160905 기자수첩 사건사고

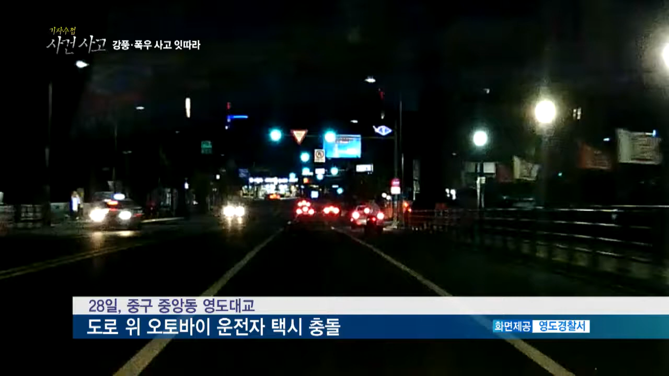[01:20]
지난 28일 밤 12시 33분경 중구중앙동 영도대교에서 도로 위에 쓰러져 있던 오토바이 운전자를 택시가 치는 사고가 벌어졌습니다. 오토바이 운전자는 병원으로 이송됐지만 목숨을 잃었습니다. 경찰은 오토바이 운전자가 단독 사고로 인해 도로에 넘어져 있는 상황에서 택시 운전자가 이를 미처 발견하지 못해 이 같은 사고가 벌어진 것으로 보고 정확한 사고 경위를 조사하고 있습니다.